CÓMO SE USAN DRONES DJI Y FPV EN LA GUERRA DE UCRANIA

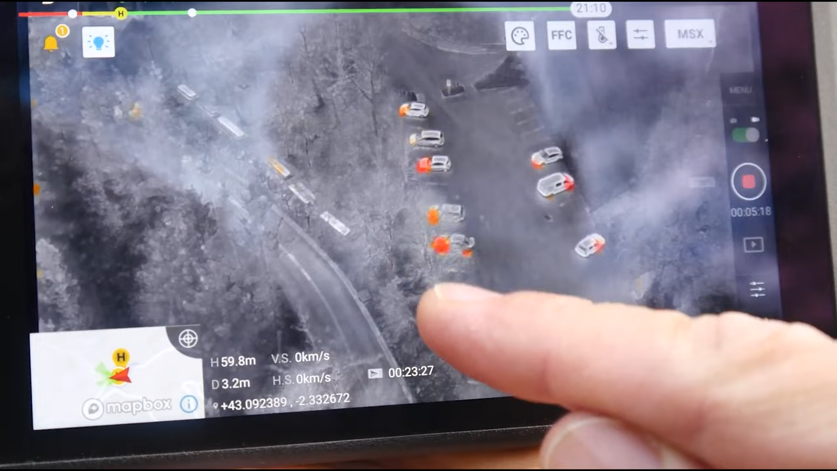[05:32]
tenemos también imagen infrarroja, tenemos imagen térmica, con lo cual podemos ver de noche,
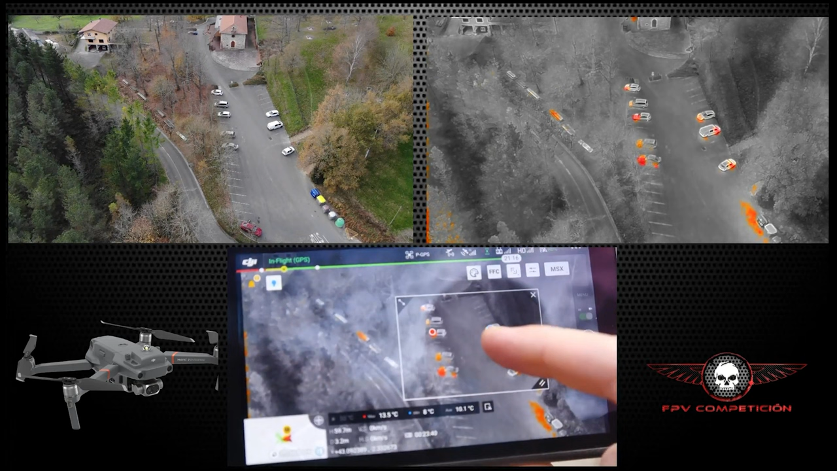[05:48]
porque es que por 7000 eurazos que vale, tienes un bicho que en una ocasión de estas,
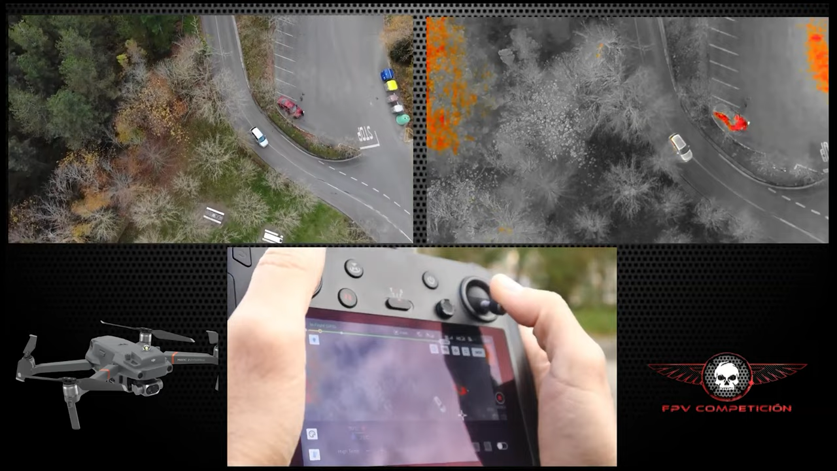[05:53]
digamos en una guerra, pues puede ser una herramienta increíble para el control. Además, tiene la posibilidad de montarle arriba lo que son focos y otro tipo de accesorios,
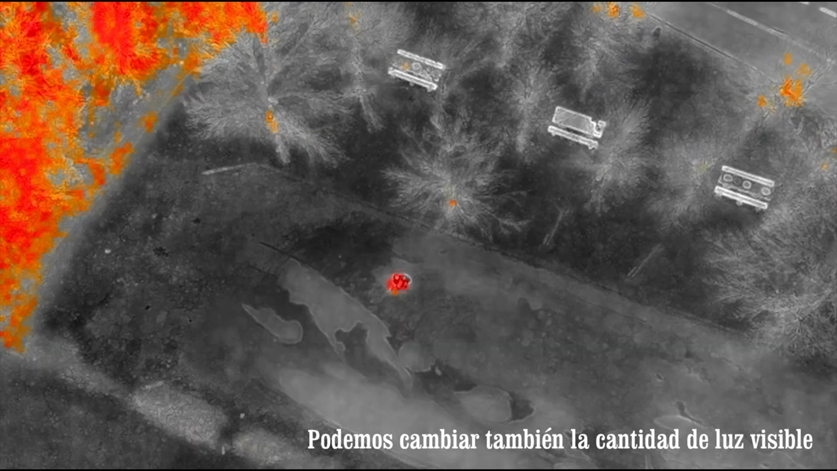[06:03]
con lo cual tampoco sería muy difícil, por ejemplo,
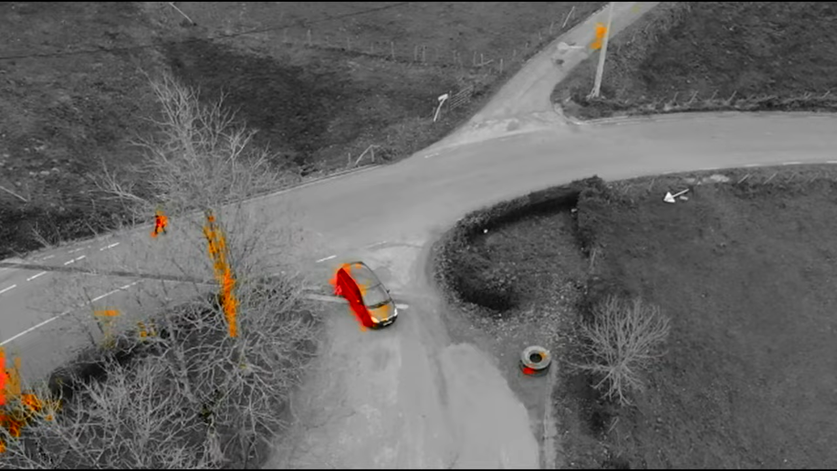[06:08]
montarle cualquier tipo de lanzador de bombas o lo que fuera.